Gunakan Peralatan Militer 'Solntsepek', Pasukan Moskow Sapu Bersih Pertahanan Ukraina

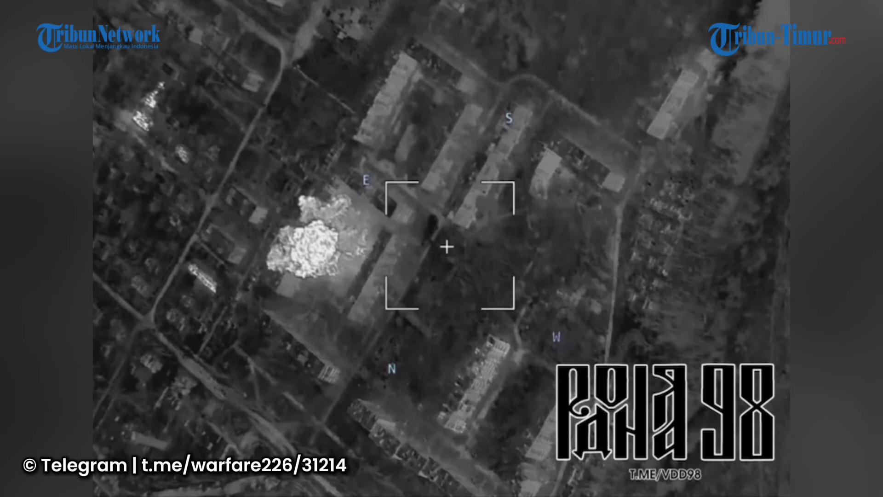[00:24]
Tanpa dulu siang ataupun malam hari, militer Rusia terus melancarkan serangan mematikannya pada posisi yang ditargetkan. Di hara ini, pasukan Rusia menggunakan salah satu perlatan militer pabungkasnya Solonsepek. Tak terhitung ada berapa jumlah peluru yang diluncurkan militer Rusia. Namun satu hal dapat dipastikan, posisi Ukraina pura-pura anda hingga tak tersisa apapun di sana.